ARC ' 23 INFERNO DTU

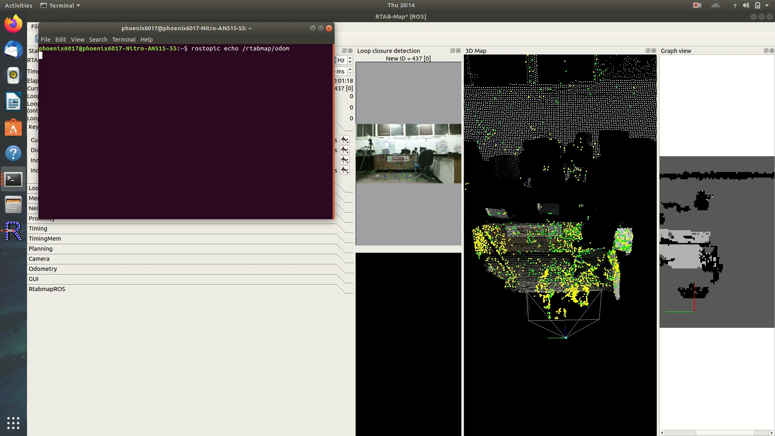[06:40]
The combination of these sensors provide automatic data with accuracy up to 10 cm.
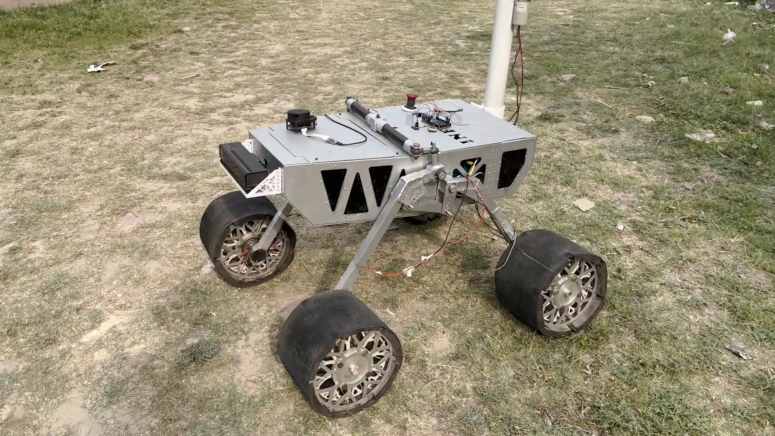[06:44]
The robot is equipped with several sensors that provide critical information about its surroundings.
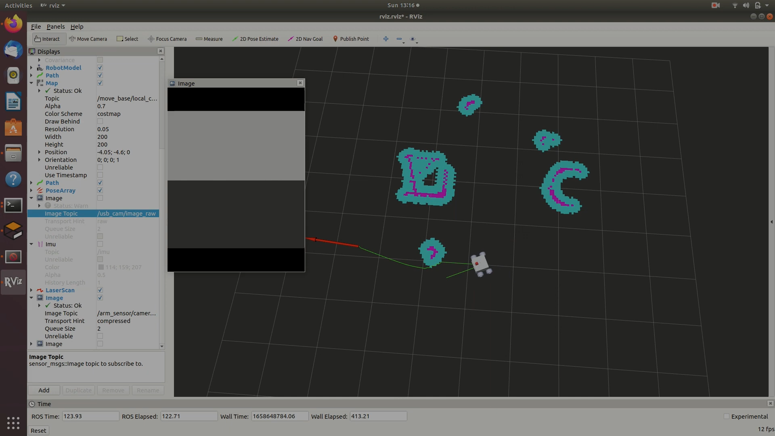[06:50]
An RP LIDAR generates a 360-degree scan of the terrain while
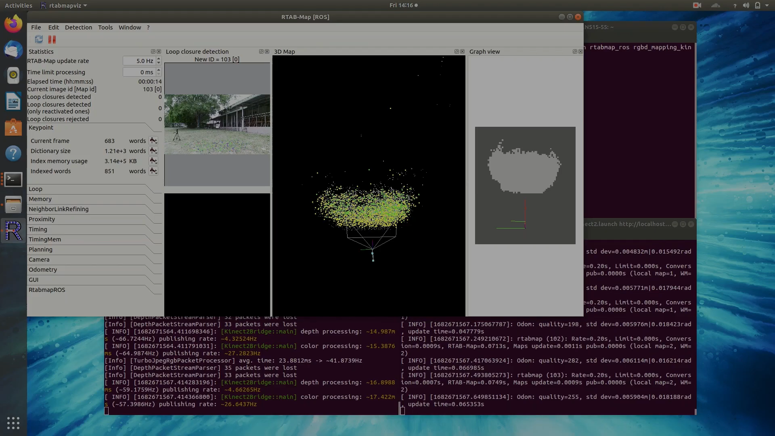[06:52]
an Xbox Kinect is being utilized to create a R-Time map which provides real-time localization, mapping and object detection.